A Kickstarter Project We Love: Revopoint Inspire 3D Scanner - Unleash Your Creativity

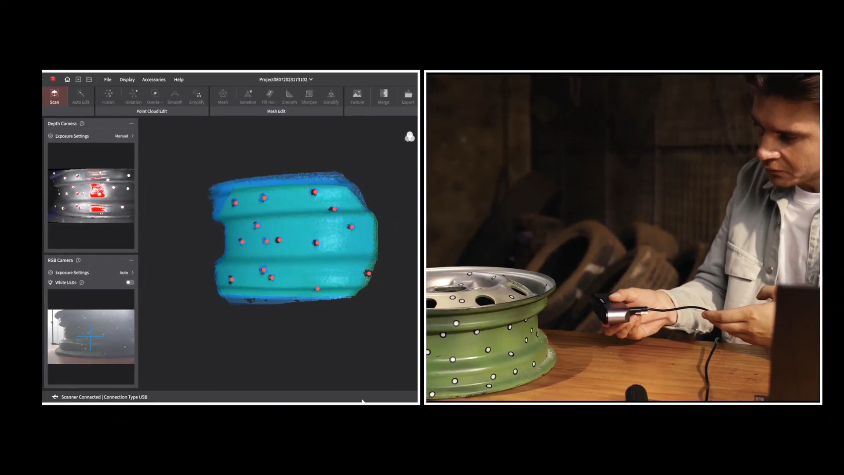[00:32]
whether doing a handheld or turntable scan.
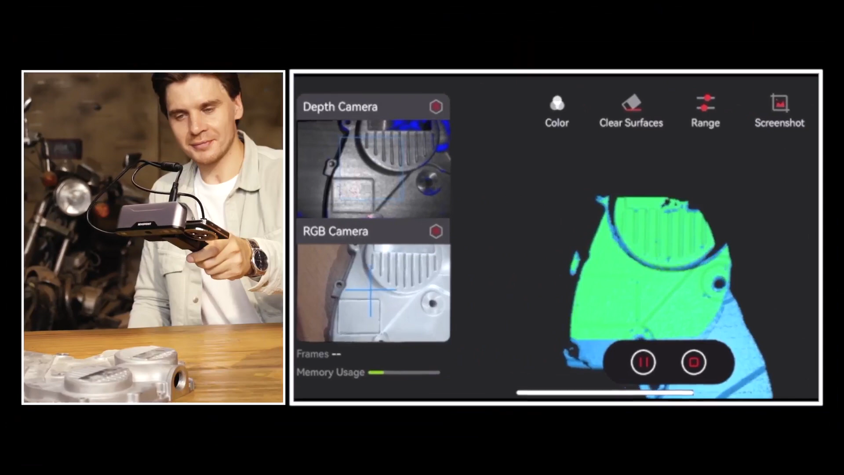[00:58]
Inspire's class 1 infrared light projector and dual depth cameras.